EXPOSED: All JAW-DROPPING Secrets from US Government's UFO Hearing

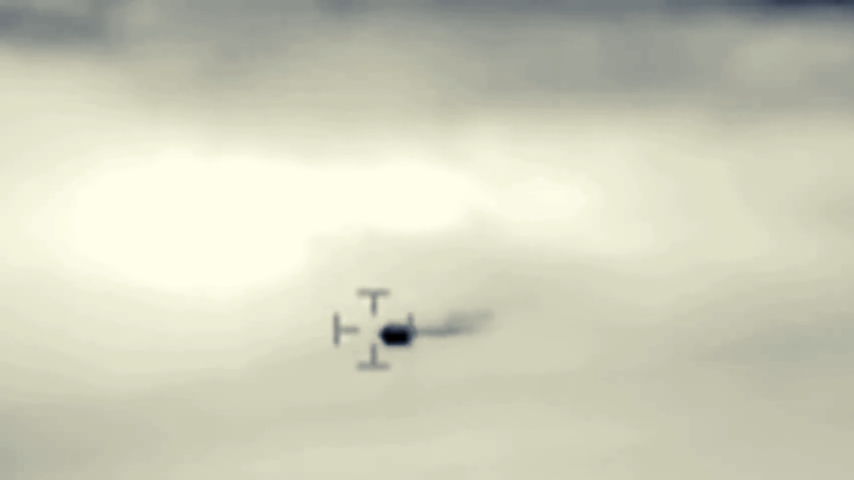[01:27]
Grainy footage of unidentified objects darting through the skies and mysterious sightings painted a surreal
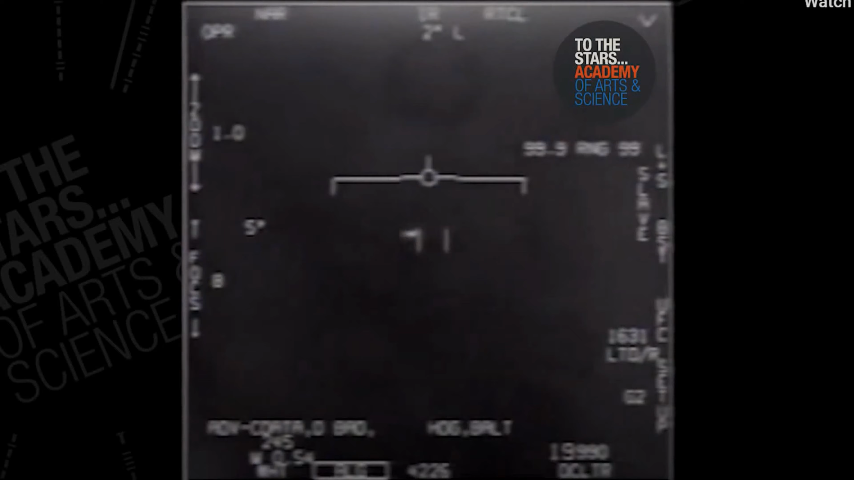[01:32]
backdrop hinting at a reality far beyond our comprehension.
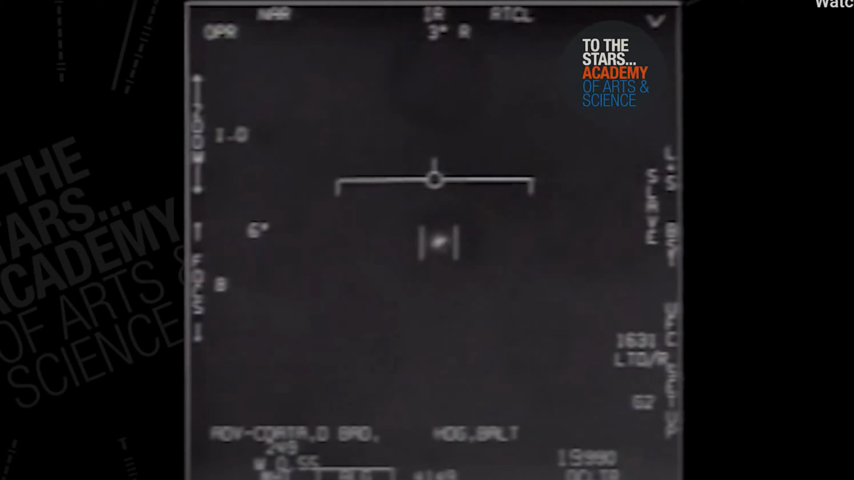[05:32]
outperforming anything known to human technology.
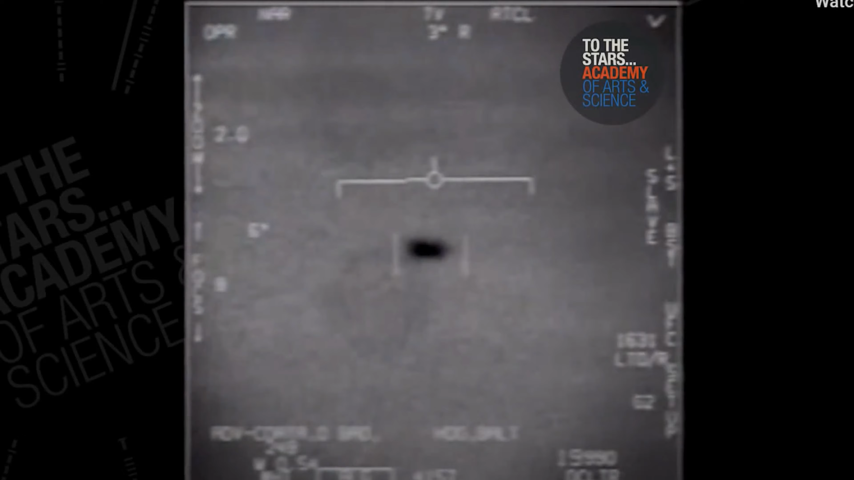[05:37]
It bore no visible rotors, wings, or exhaust, further deepening the enigma.